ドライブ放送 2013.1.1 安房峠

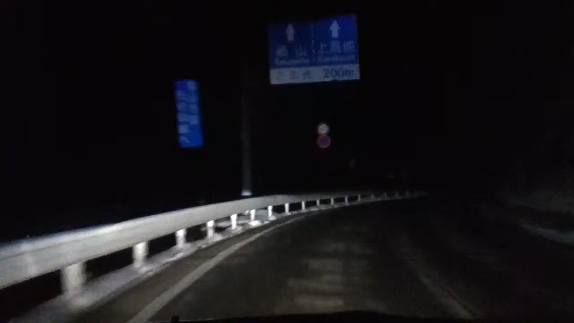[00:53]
ちょっと吹雪いていませんね先ほどまですごく吹雪いていて吹雪いている映像を撮ろうとしたんですけれども今ここはロードヒーティングが入って下に温泉が通っていますので雪がないですが今少し窓を開けているんですけれども温泉の匂いがプンプンしてくるんですよね少し画面を見ると雪が降っているのがご覧になります現在の気温がマイナスの3度です
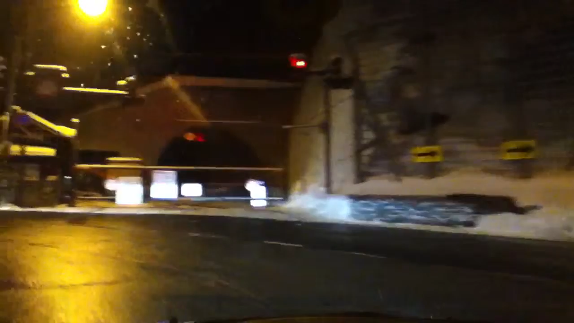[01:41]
今ここで左折しますけれども正面が上高地の入口になります冬季閉鎖です
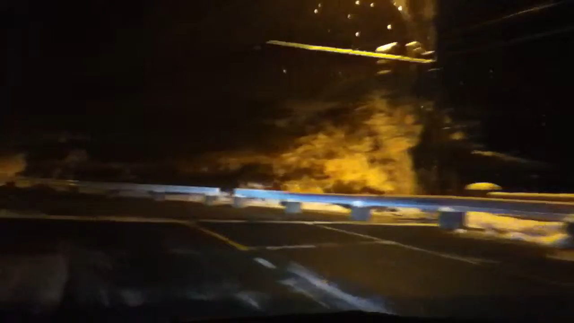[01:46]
これよりですね安保峠全長4キロくらいありますけれどもこれを抜けると長野県から岐阜県の高山市上田から村日田市ですかね
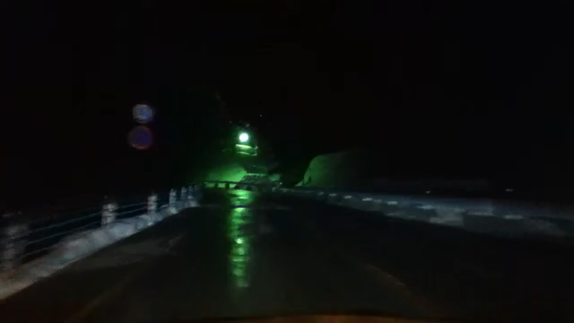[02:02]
上田の村というところへ車の方は進んでまいりますちょっとやっぱり風が吹いて雪が待ってますけれどももうまもなくしますと安保峠トンネルの入り口に差し掛かりますあと当場まではですねあとおよそ1時間50分くらいですかね1時間50分ですから